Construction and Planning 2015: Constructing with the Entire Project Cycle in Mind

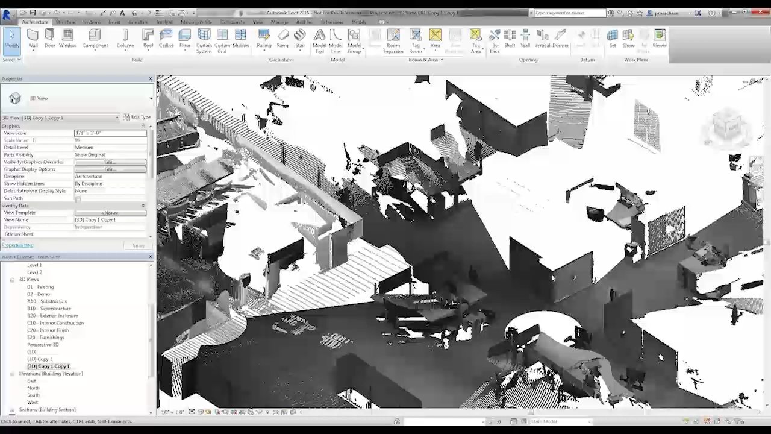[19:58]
And because this is actually a link to recap. If I'm looking at this and I realize that, you know what? I really don't need any of this information that's outside of this one view. I can clean this back up and recap. I can get rid of all that extraneous information. And then I'm only working on the parts that I need. And that's one of the really big benefits. If anybody here has actually worked on a project with point clouds. One point cloud by itself could be a couple of gigs.
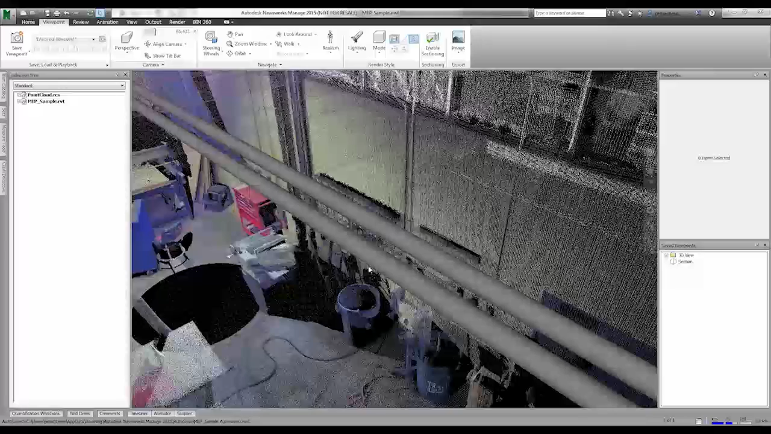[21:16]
And what I'm looking at here is really, really simple Navisworks file. Not a whole lot going on in all honesty. What there is is a point cloud file.
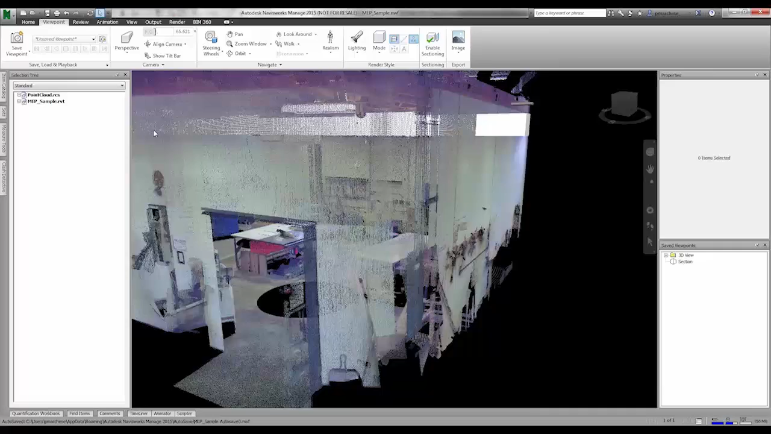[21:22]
So this is that point cloud file that we were just looking at actually.
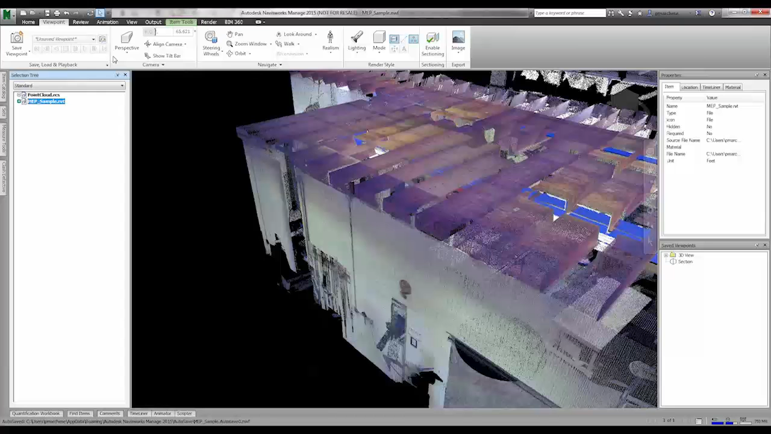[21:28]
And then a really basic MEP file. So essentially this.
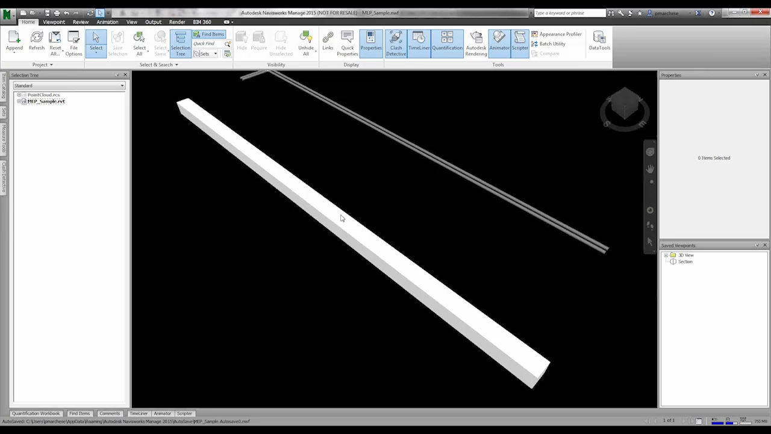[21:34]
You've got one duct, two pipes. Not a whole lot. But what this shows is that if I look through here.
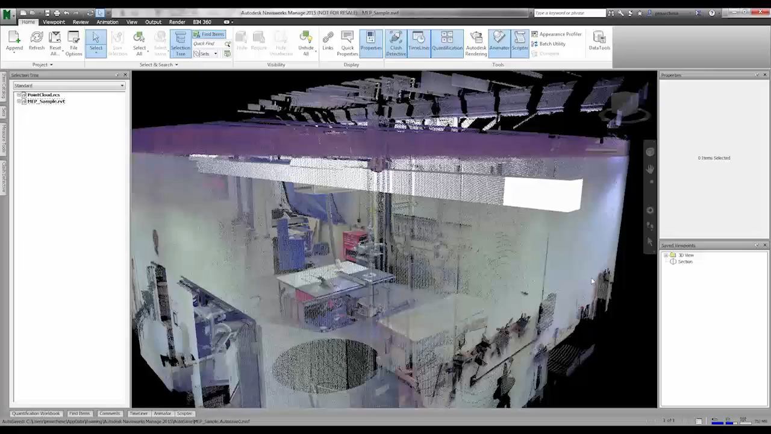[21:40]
I can actually see that. You know what? This doesn't look too bad.
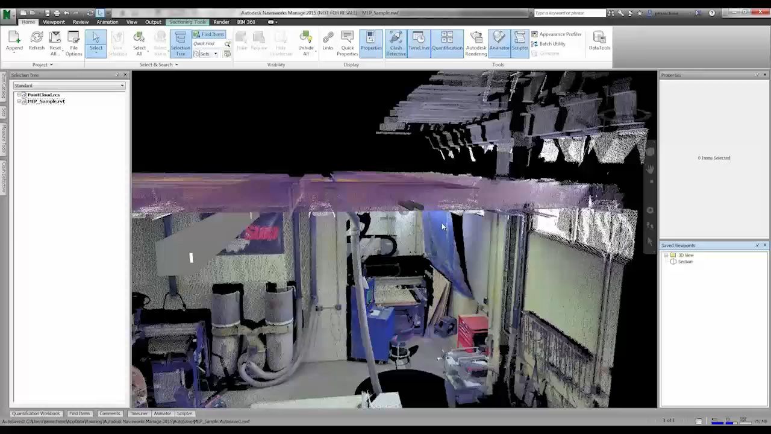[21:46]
But I can tell that my pipes are running through there. Again, really simple project. It's easy to see this just graphically looking.
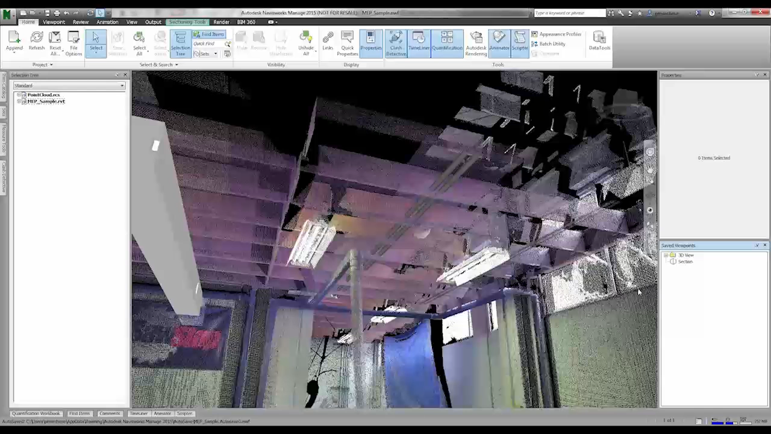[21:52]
But you don't always have that benefit. So what I can actually do is take this.
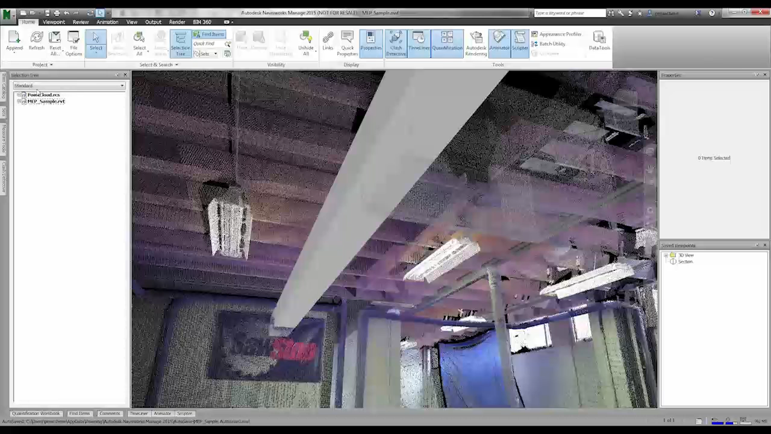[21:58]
Go to my clash report.
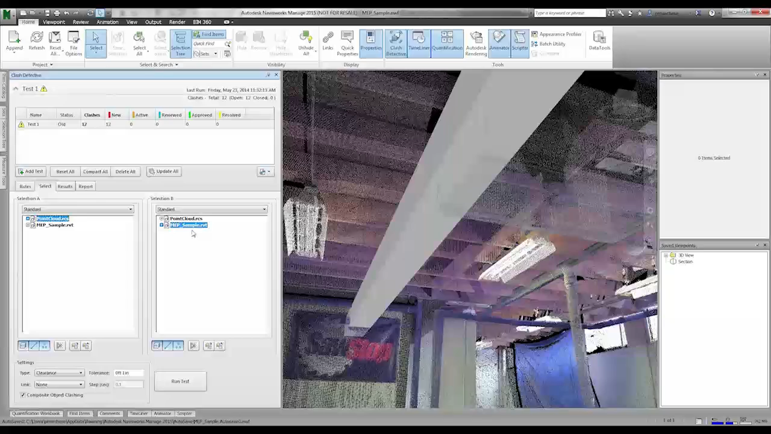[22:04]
Tell it I want to run a clash between my point cloud and my MEP side. And I can actually get my results. I can see that this is literally running through what would be the studs or the beams in the point cloud. Now this is beneficial for a couple of reasons. Number one. You're probably not always going to have a physical model for everything that you want to work with. Especially when you're working with existing conditions. If I'm trying to take a building and I want to see how maybe the footings will sit. I can actually clash that against the actual topography site that I've got.